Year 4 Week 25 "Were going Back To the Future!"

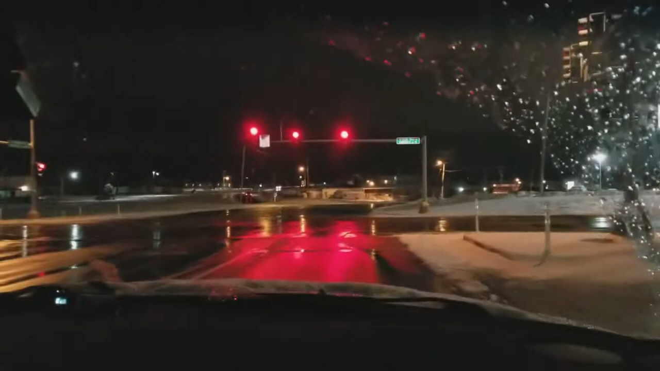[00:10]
What's up gentlemen and gentle ladies? This is going to be the last clip of the week, even though it's already Monday. Me and my bro are heading home on icy roads, and I don't think it's still snowing, but it's certainly slick out. It's supposed to snow until 9. Until 9 this morning?
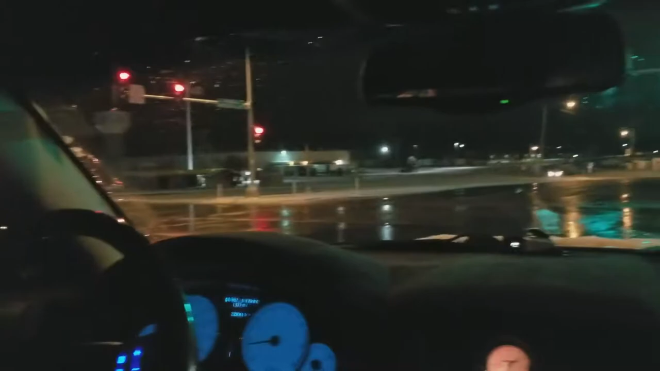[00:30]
At least there's plows out in town, right? Yeah, it's when we get out of town. That our life may be in jeopardy. So this could very well be the last video you guys ever hear me in. Let's hope that's not the case. How morbid.